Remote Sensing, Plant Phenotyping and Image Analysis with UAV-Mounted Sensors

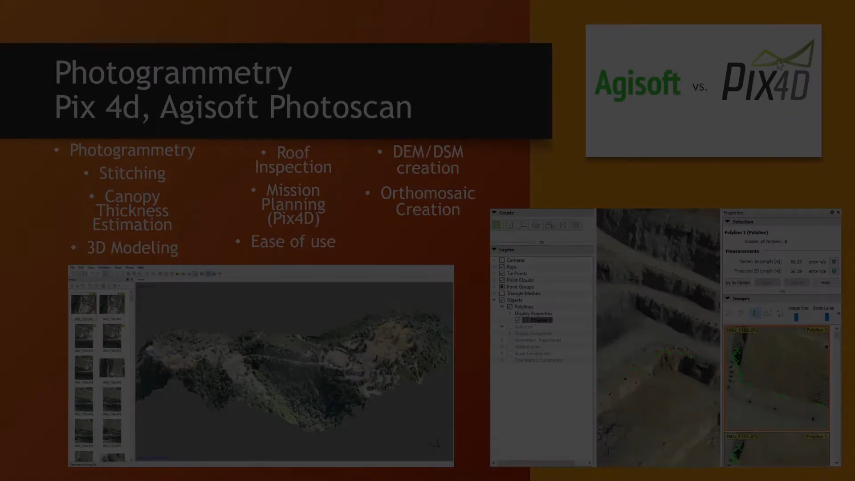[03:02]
After the article is done explaining some of the applications of UAV data and remote sensing, it goes on to discuss a little photogrammetry. I want to briefly touch on PIX4D and Agisoft Photoscan. They're two of the most popular photogrammetry applications. They allow you to take a group of photos from a flight mission on a UAV, from whatever sensor or bands, and stitch them together.
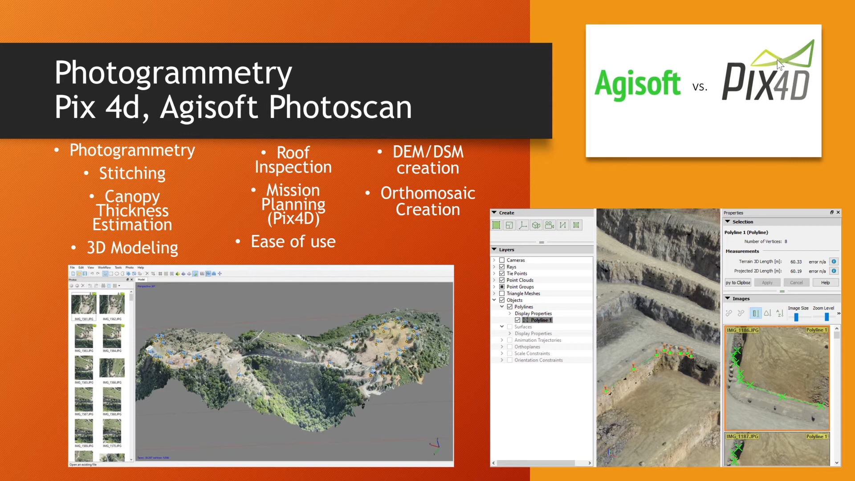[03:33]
As far as phenotyping, this software allows analysis over an entire field rather than a single image.